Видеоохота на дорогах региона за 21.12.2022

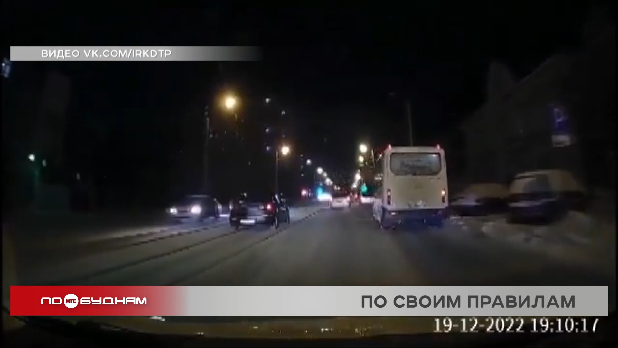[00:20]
Особенно зимой об этом не знает или забыл водитель черной иномарки. Он сперва ехал прямо по рельсам, а когда попытался съехать с них, машину повело. В последний момент автовладелец успел нажать на тормоз и избежать заноса. Вот еще один пример, как не следует вести себя на заснеженных трассах региона.